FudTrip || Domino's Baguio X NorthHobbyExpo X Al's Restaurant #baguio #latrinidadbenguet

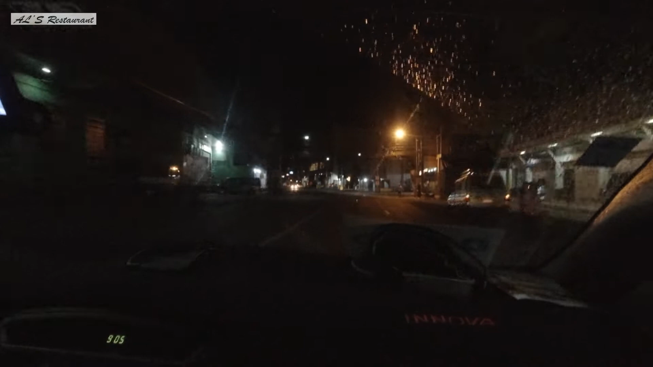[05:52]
At pagkatapos ng stock sa traffic na dalawang oras, nakalabas na rin kami ng Baguio City.
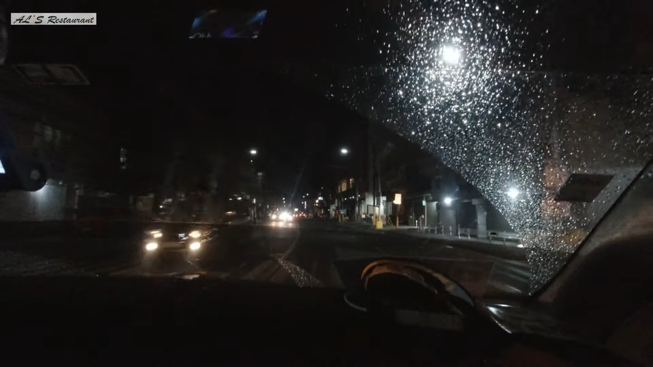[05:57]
At papunta na sa Latri that we get to have our family dinner sa Al's Restaurant.